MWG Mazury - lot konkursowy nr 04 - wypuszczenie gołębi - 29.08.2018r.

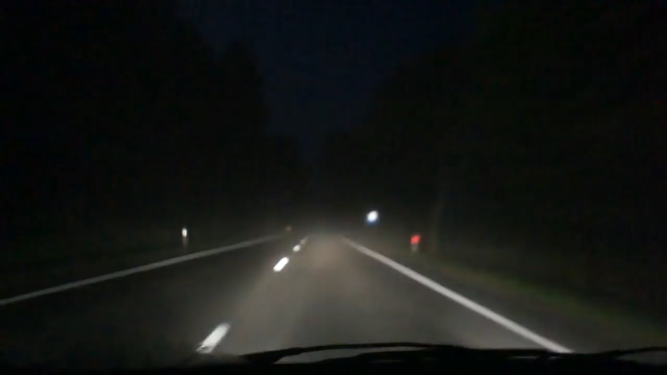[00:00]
Serdecznie witamy wszystkich hodowców. Jest godzina 4:50. Jedziemy na spotkanie z samochodem, który jedzie z gołębiami tutaj do nas, do Czerska, tam gdzie wczoraj byliśmy. Kolegi Sebastiana stoi tam na ten plac przed tymi gołębnikami. Kolega z WG Mazury, on też się nazywa Wojciech, od Wojciecha Ziobroniewicza i Sylwestra. Oni jadą tam wypuścić gołębie. Zobaczmy, tutaj warunki akurat mamy takie, że jest duża mgła, tak jak to widzimy tutaj za oknami samochodu, ale proszę się nie martwić,